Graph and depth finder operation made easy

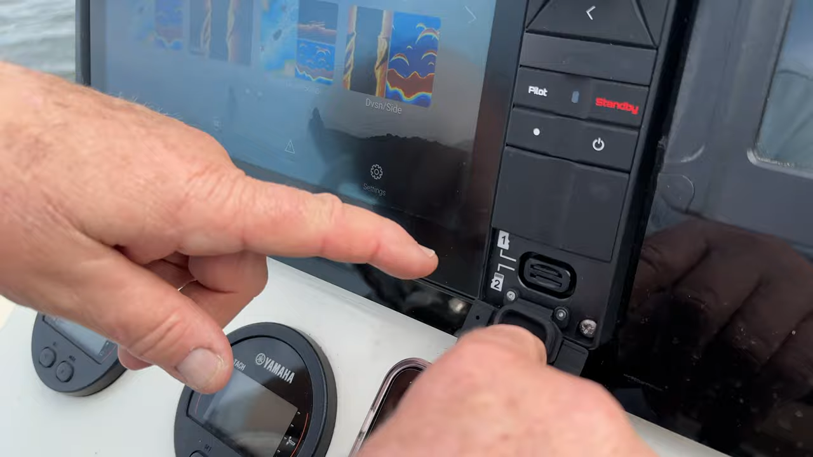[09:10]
you have to make sure that you do not save your waypoints to the card with your maps.
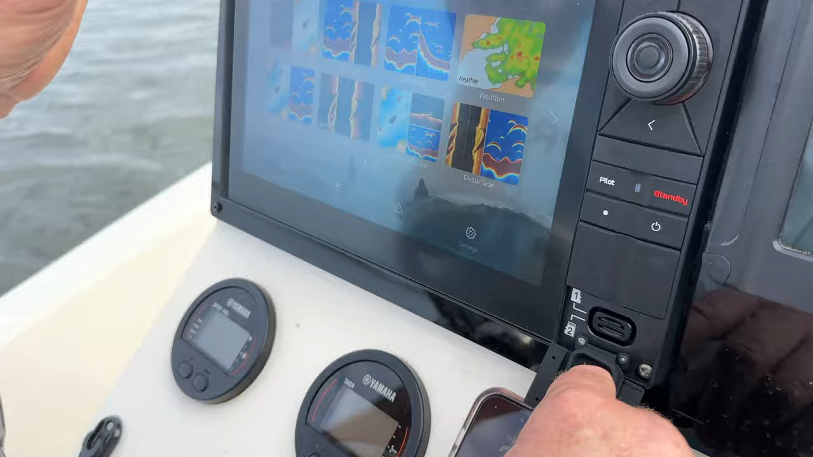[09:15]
Biggie, biggie, biggie is right.
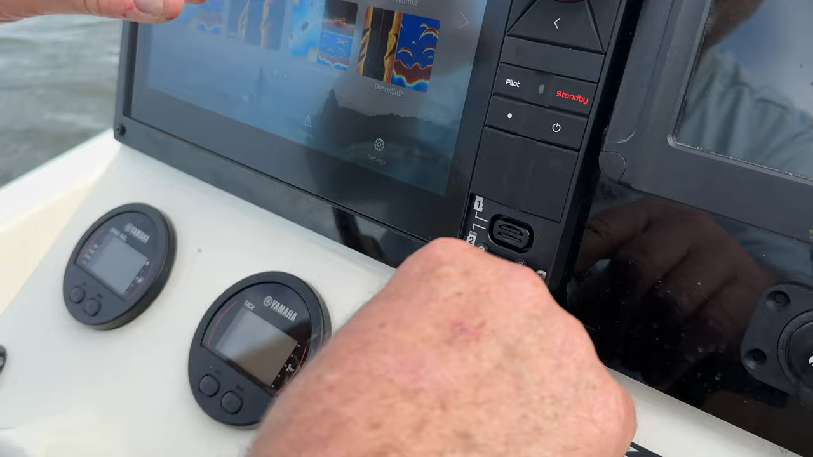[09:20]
Because what will happen is if your map card happens to be full or close to full with a lot of the map data,
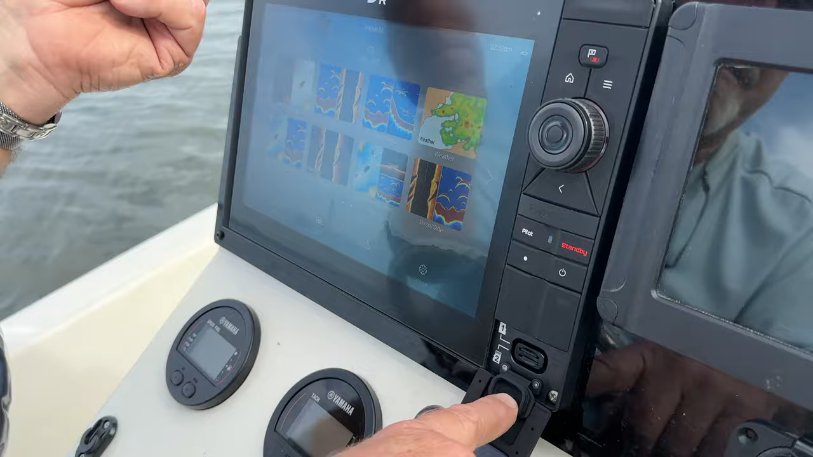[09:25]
and you start piling on external data, waypoints or different things on that card, it'll start erasing your maps. And you don't want that to happen. So you take that blank card, you put it in the extra slot.
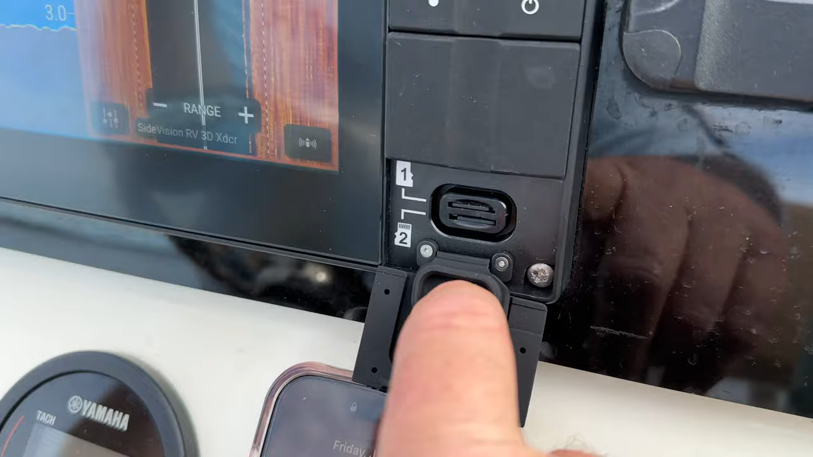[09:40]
And once it's inserted in the extra slot, you go into your menu screen or your home screen.
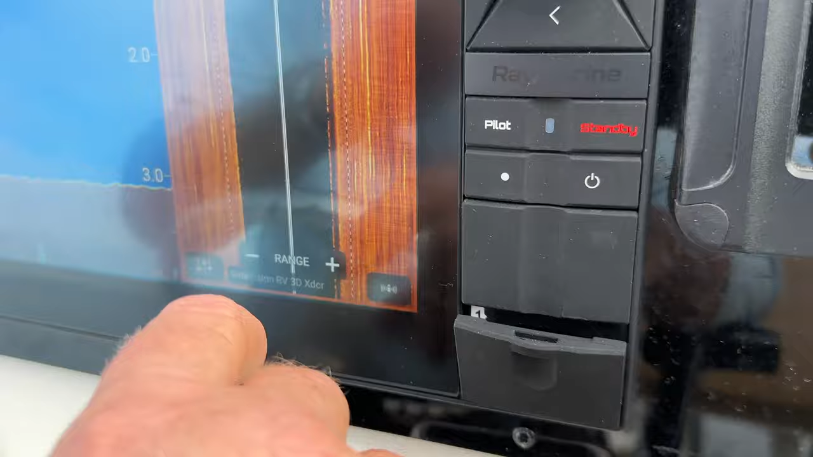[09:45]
And there's a tab on the bottom that says my data.
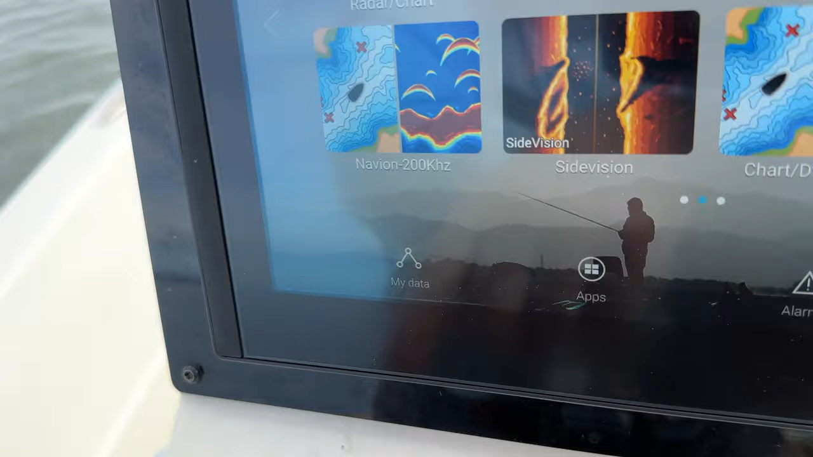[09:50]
When you hit the data screen,
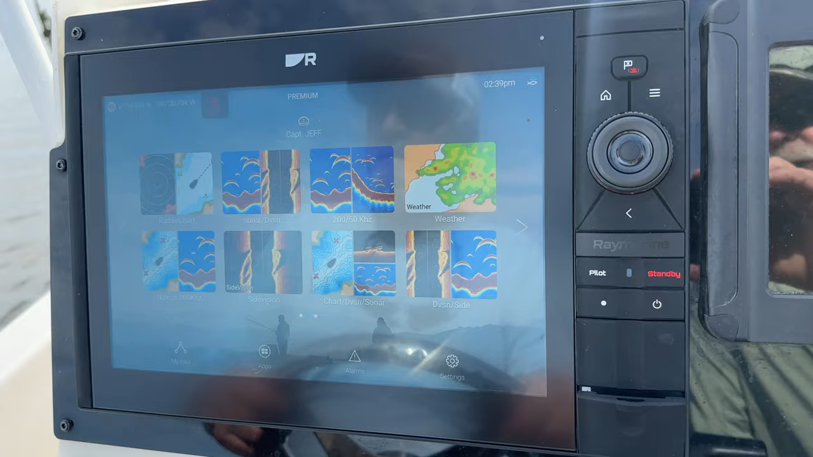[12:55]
And now what we want to do is we're going to put them back into the machine and reload them.
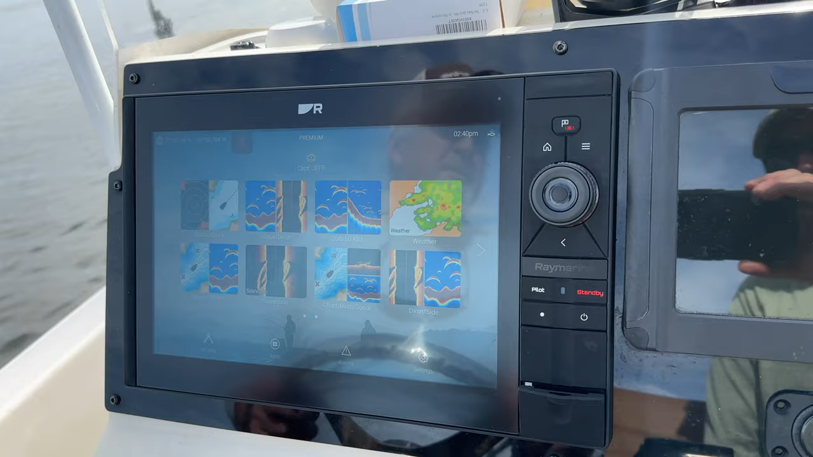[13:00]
Either you got a new machine or you had to do some software updates and you had to erase your data,